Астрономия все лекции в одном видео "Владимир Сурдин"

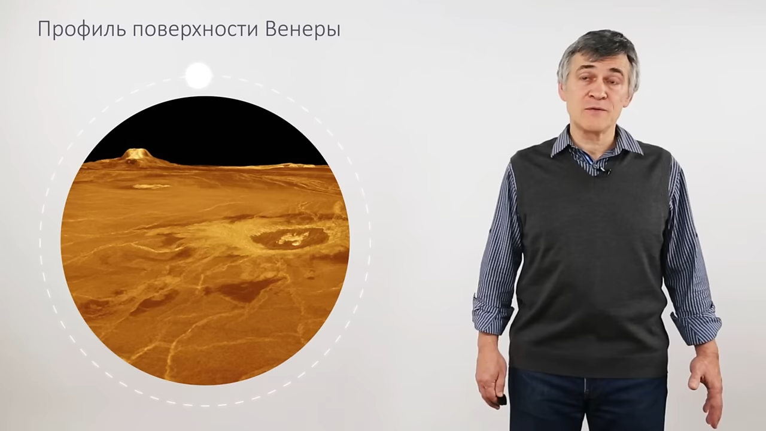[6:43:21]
Видим вдали у горизонта высокую гору, скорее всего, вулканического происхождения. Вблизи нас мы видим центр изображения заполнен метеоритным кратером. Сквозь плотную венерианскую атмосферу мелкие метеориты не способны пролететь. Но метеориты размером в несколько сотен метров, может быть, в километр размером, такие метеорные крупные тела, они способны достичь поверхности, не разрушившись в атмосфере, и оставить от своего удара довольно крупный кратер.